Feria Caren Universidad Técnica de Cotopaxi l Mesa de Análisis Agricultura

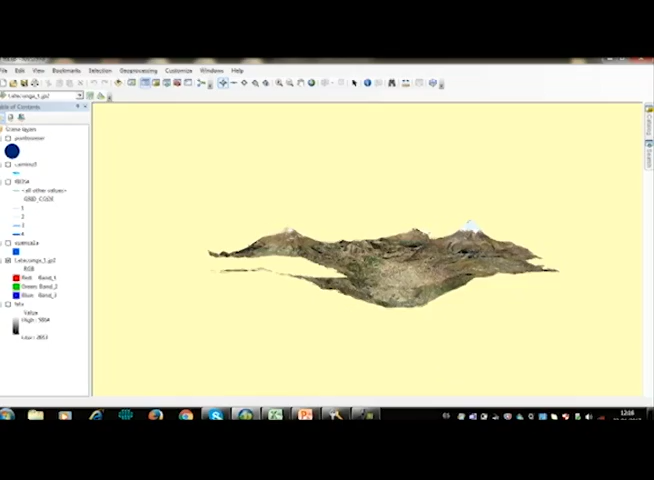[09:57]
Como nosotros podemos ver, esta imagen satelital es del sector de todo lo que es la Atacuga.